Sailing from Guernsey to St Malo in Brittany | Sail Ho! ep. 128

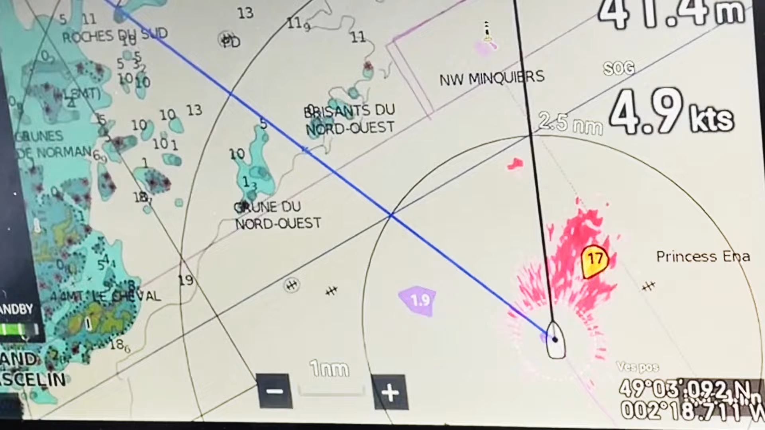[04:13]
Radar is not only used to detect other vessels. It can also be used to detect precipitation, estimate its intensity and track its movement.